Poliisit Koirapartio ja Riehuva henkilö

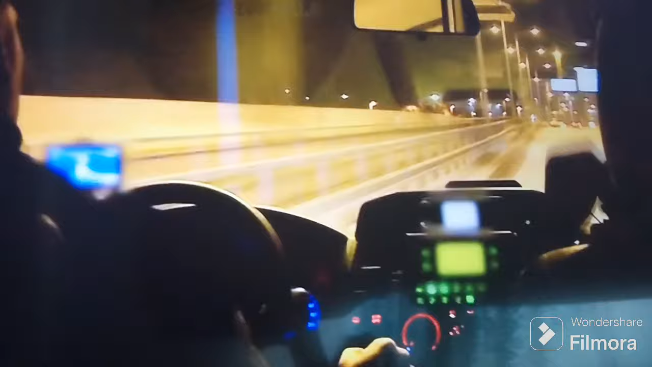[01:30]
Partikoiri lähti sitä suorittaa hälytysajoa tänne kohteeseen. Ja hälytysajo sinänsä tuolla liikenteen seassa, kun mennään ja vauhdit kiihtyy. Ja välillä, niin kuin tästäkin huomataan, niin se ihmisten reagointi hälytysajoneuvon lähestyessä voi olla mitä vaan.